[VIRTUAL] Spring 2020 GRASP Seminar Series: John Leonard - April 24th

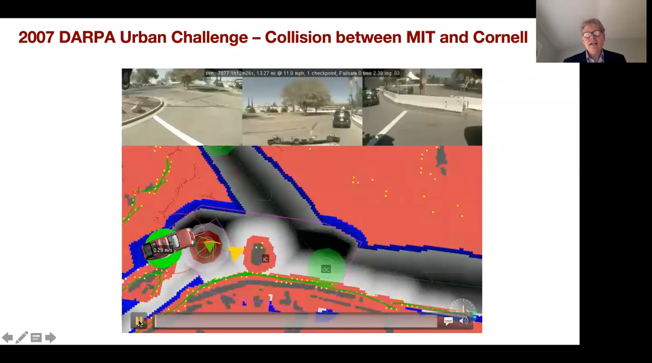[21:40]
You can replay the data log and you can kind of see what happened with an incident like this. Now, DARPA said we could continue the race. You could argue if we shouldn't have, um, but they said it was sort of a no fault situation. We were both kind of doing something stupid.
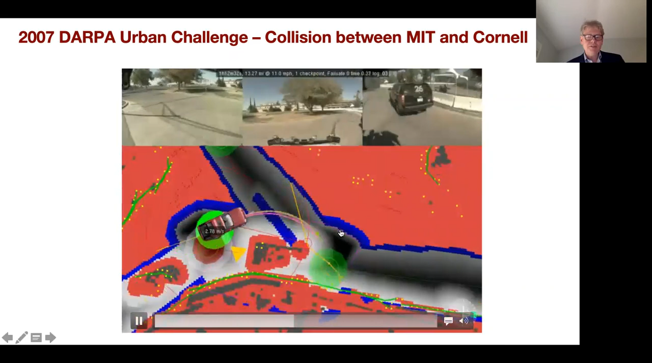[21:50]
Um, and even though the road was very wide and we could see a stationary car there, it turns out our code had, um, some thresholds for classifying something as a dynamic object is actually very tricky.